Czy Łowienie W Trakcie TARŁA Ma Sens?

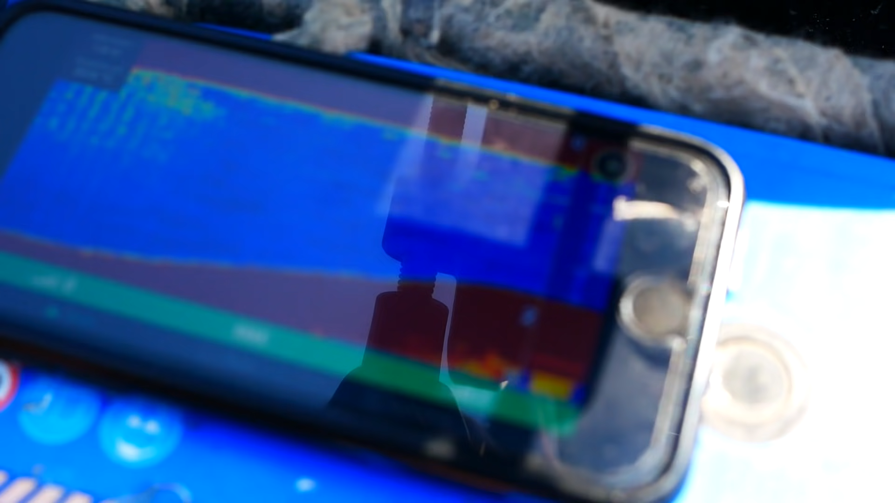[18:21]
Widzicie, jak to fajnie wygląda? Co nie zmienia faktu, że nie będziemy może tam kładli na szczycie, chociaż ty masz jakby, jaką masz taktykę na tę wodę?